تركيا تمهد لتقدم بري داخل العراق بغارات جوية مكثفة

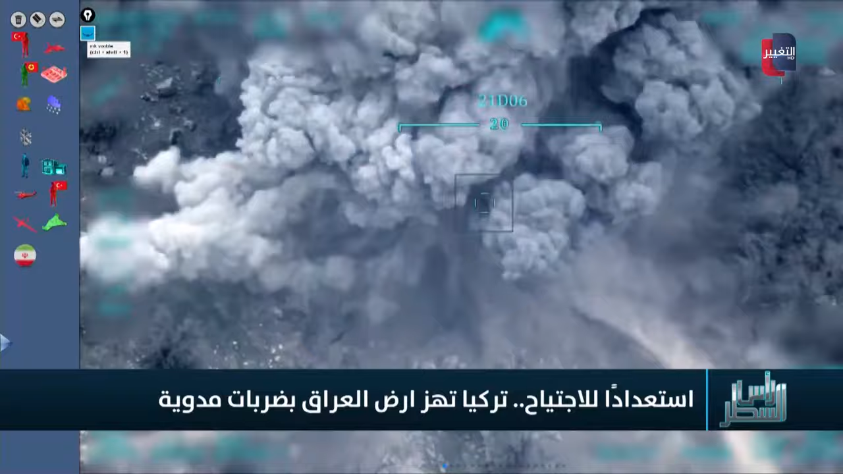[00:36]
حيث ضربوا مواقعا لحزب العمال الكردستاني أدت إلى مقتل 12 عنصرا من حزب العمال وقبلها بيوم هنا
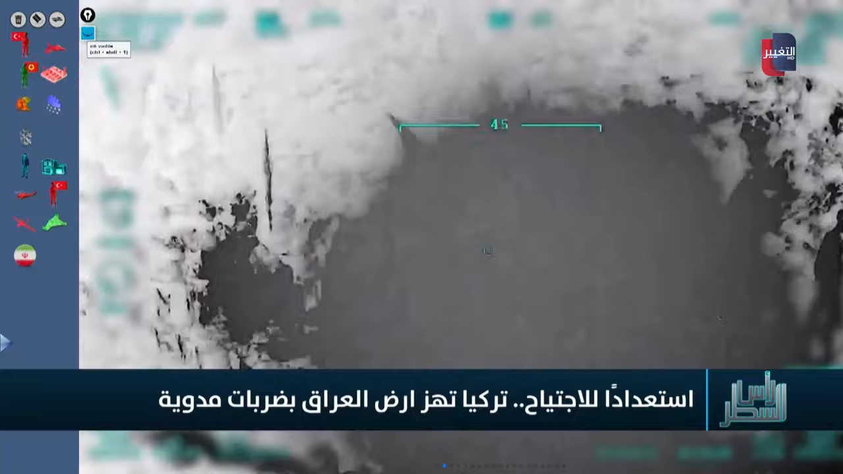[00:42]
لقطات لضرب جبل قندين أدت إلى قتل أيضا ومقتل أربع عناصر من حزب العمال والثلاثاء الماضي كانت هناك ضربات